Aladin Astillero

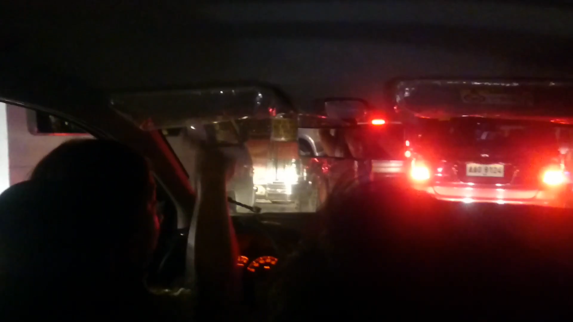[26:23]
Tiis-tiis na lang ba tayo lagi? Ito po ang kwento ni Aling Perla. Ang gising natin, 4 a.m. para maaga rin makaalis. Kasi parang di ako abutan ng traffic. 15 pesos hanggang sa terminal. Ayan na! Sige! 2 to 3 years na ganitong worst na traffic. Karating din sa office, late pa rin.